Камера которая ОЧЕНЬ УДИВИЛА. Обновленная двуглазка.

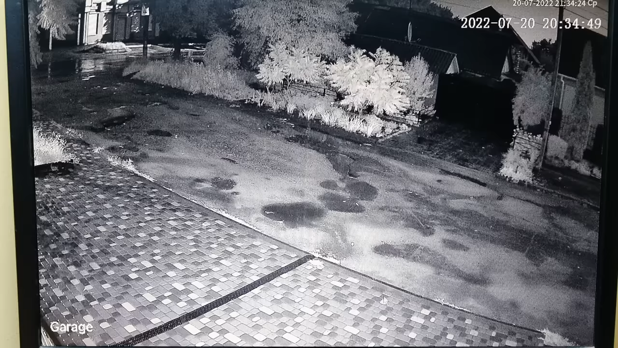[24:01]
картинка радует ночная картинка также вы видите в полном ажуре все отлично понятно что ночью уже определение человека не на том расстоянии будет работать но это не только в этой камере это касается камер любого ценового диапазона ночные ночная картинка тяжелые условия уже работа будет не то соответственно различимость детализация на большем расстоянии не то движущиеся предметы будут плыть
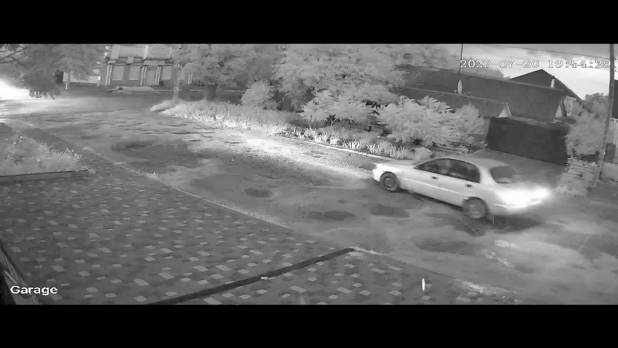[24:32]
так как камера из дешевых это в общем то
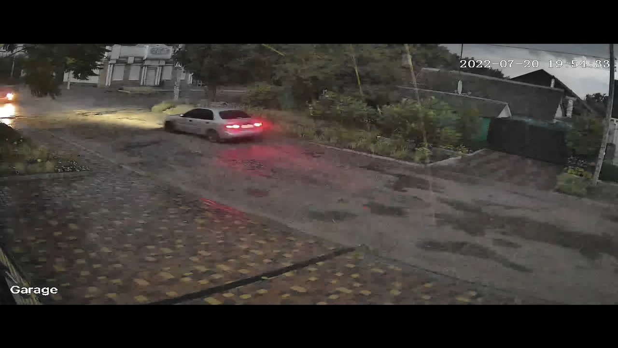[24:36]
картинка неплохая если направить куда-то и там если еще плюс еще и освещенный участок будет
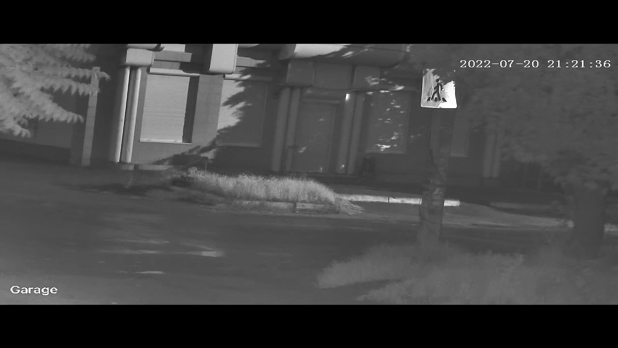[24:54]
то будет картинка на должном уровне если далеко будет не освещенный участок то картинка конечно
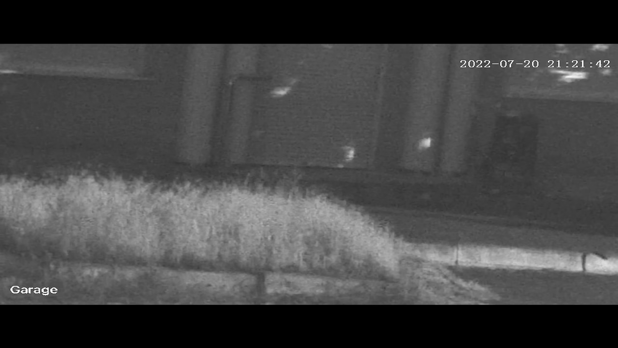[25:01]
будет уже не такая потому что свека светодиоды здесь не дальнобойные стоят и в том месте на дальнем так сказать объекте куда сможет к зум дотянуться не освещенные объект будет расплывчатый три ночных режима сейчас вот видите дождь прошел все мокрое все темное вызываю
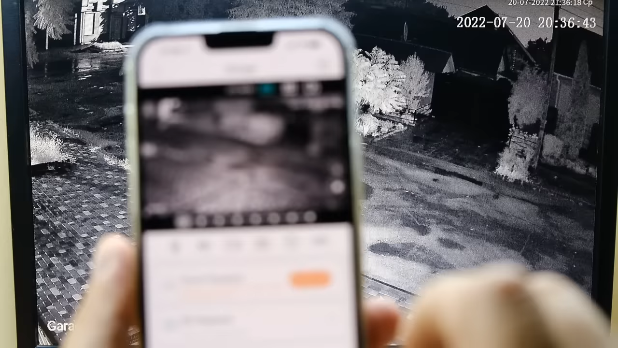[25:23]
ночные режимы или же на лампочку или же light
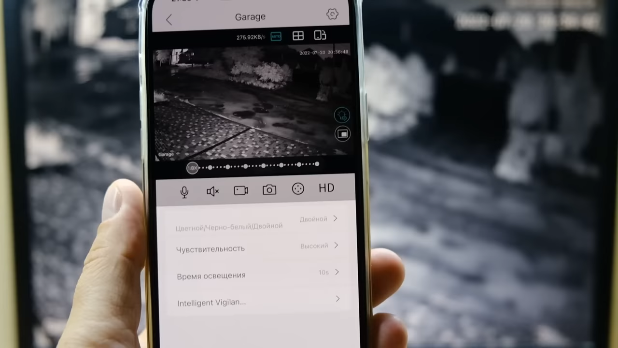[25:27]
alarm двойной стоит черно-белый в черно-белом постоянно будет двойной
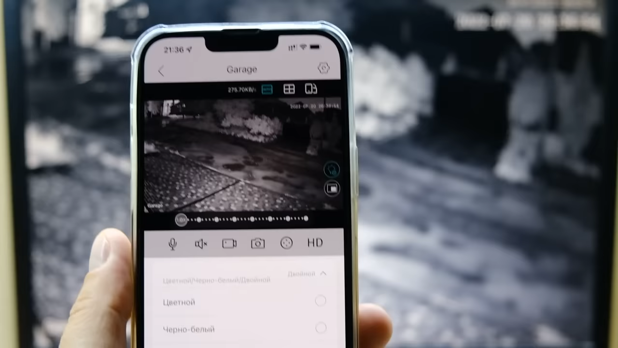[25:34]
именно сейчас у меня работает по человеку можно ставить по всему движению проехала в
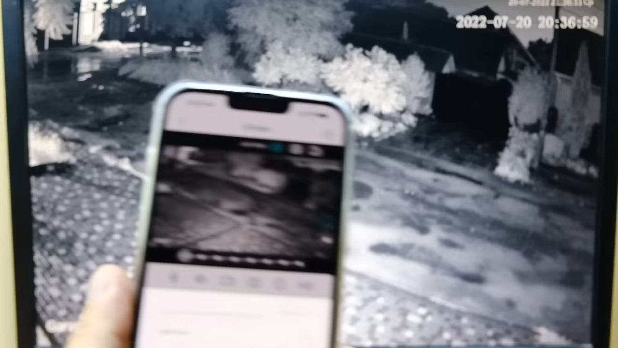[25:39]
автомобиль зажглись в светодиоды перешла в цвет у меня сейчас чисто по человеку человек идет камера переходит в цветное изображение и
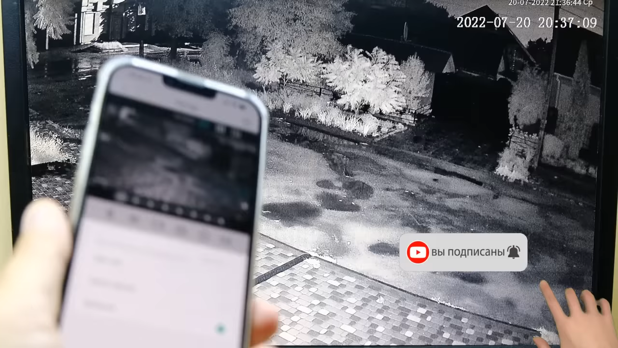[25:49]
задействует light светодиоды если поставить
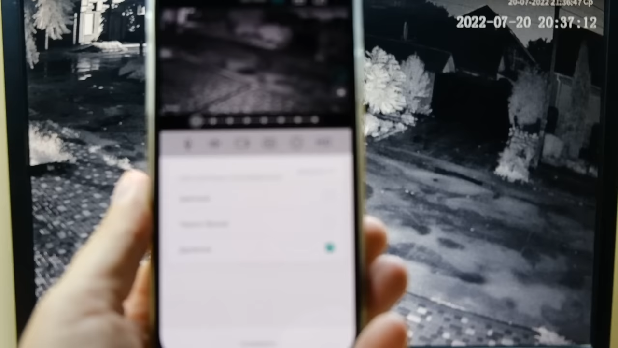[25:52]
постоянно цветной то будет именно без
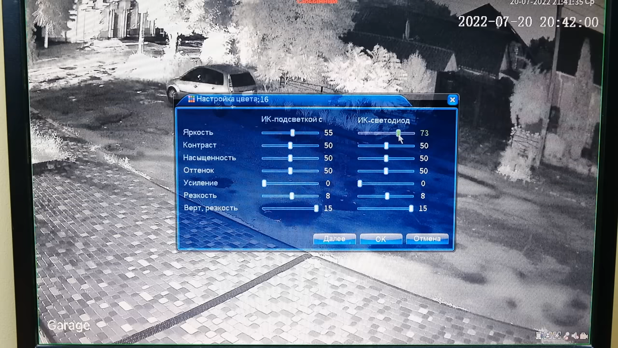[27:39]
яркость поставил 73 смотрите какая картинка стала светлая кстати это можно делать видеорегистратора потому что видеорегистратор полностью совместим с камерой осветлили картинку уже было более светлая также это можно делать веб-интерфейса камеры как я вам уже говорил на компьютере программы cms можно делать удаленно
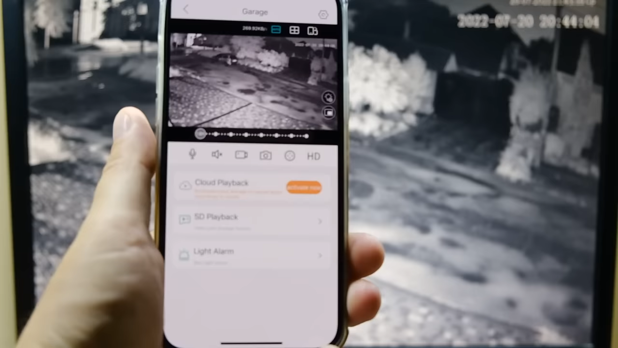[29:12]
без карты памяти карта памяти это хранилище ну и про облака не забывайте кому нужно можно сохранять на облако то есть в случае увели камеру или что-то случилось